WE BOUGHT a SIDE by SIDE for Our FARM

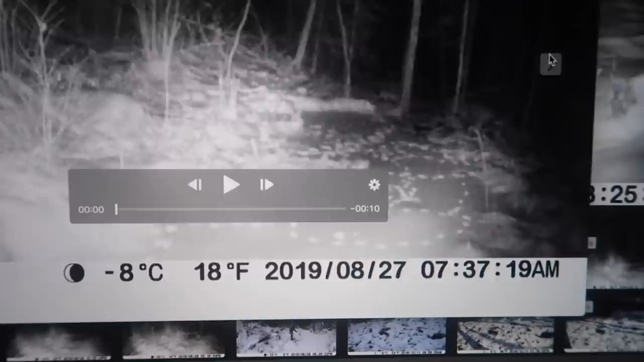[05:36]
Alright, right here, what do we have? We got something coming in right here.
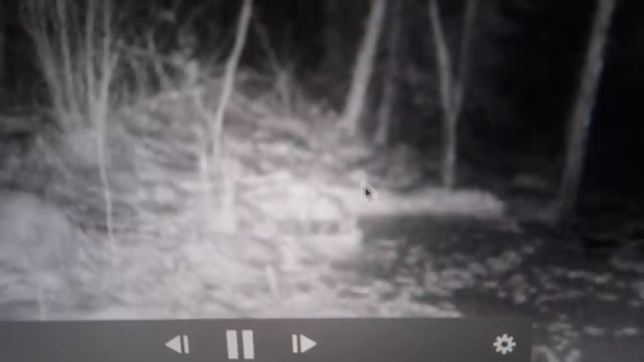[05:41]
Where'd they go? Where'd they go? Here they come. And the video stops. What about the next clip? Nothing.
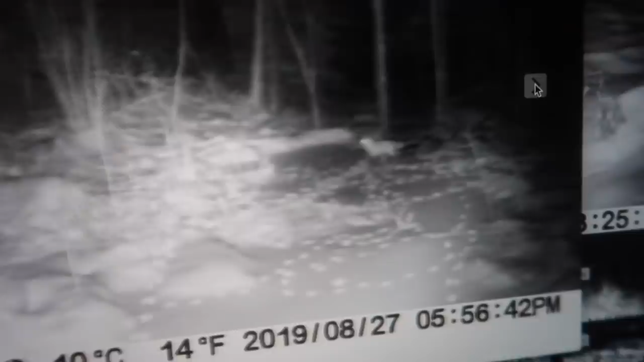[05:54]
There's a bugger. Right there's a fox.
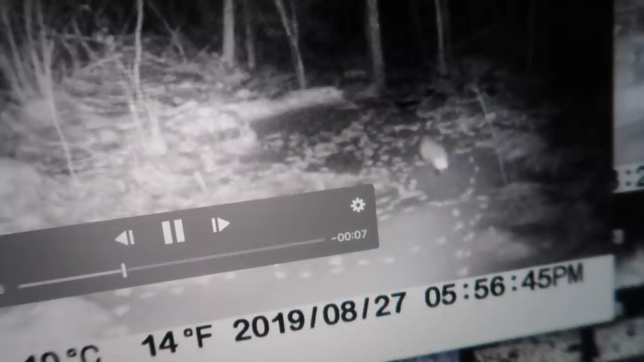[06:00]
Let's see what else we have.
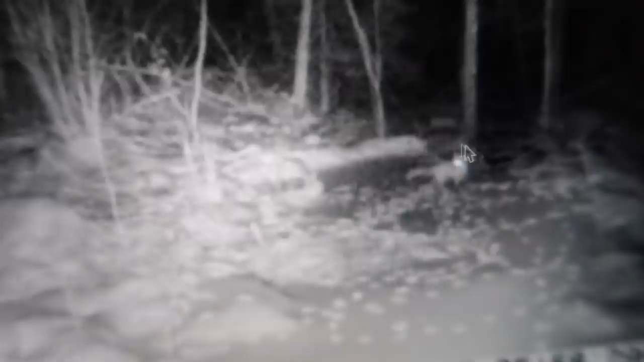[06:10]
There's another fox coming in. Take off that way. This one, it took me a few minutes to see anything but watch right here. Let me get that out of here. Bar's got to get, see it right there? We got an owl coming in also. See him? That's pretty cool.